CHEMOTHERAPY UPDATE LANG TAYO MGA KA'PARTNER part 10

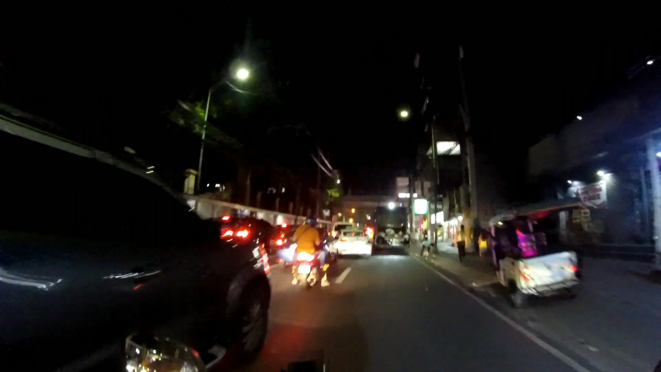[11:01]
Nandini pa tayo Sa top avenue
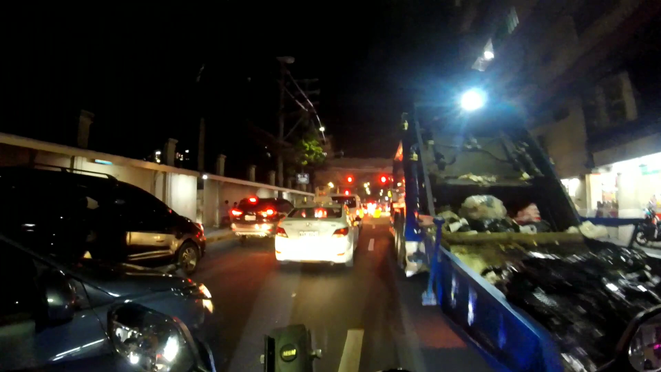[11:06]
Binabaybay natin yung Kantong Pedro Hill
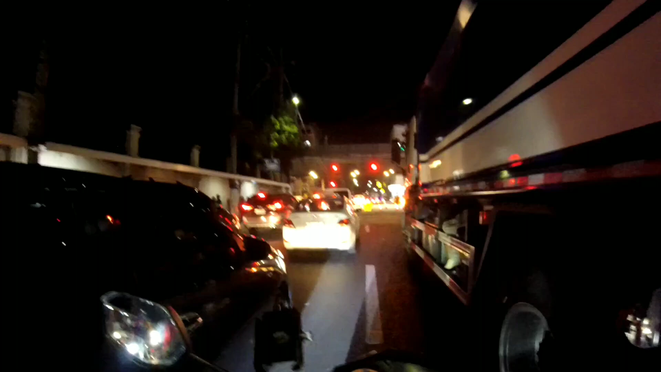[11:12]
Ayan yung stoplight Kakaliwa na tayo Dyan mamaya Mga kapartner
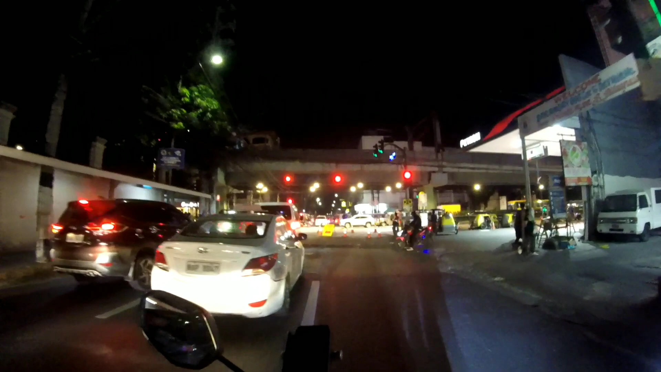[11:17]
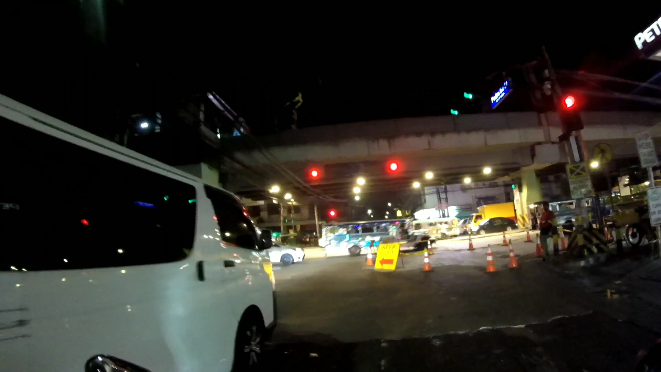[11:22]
Talagang Oo Na talaga tayo Bound to North Kakaliwa na tayo Dini So ayan mga kapartner Kung bago ka palang Sa aking channel Please subscribe Like
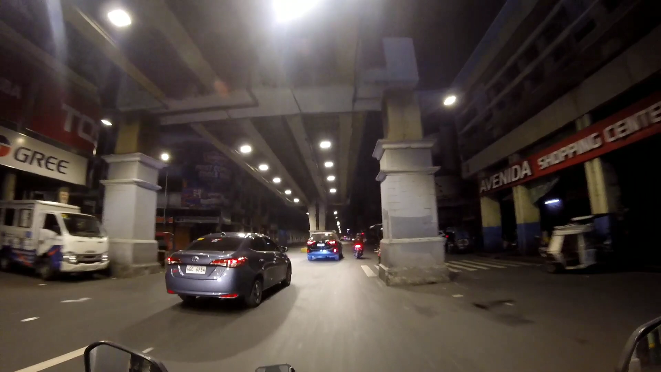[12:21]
Ito Binabaybay na naman namin Yung Rizal app Pauwi Dito ko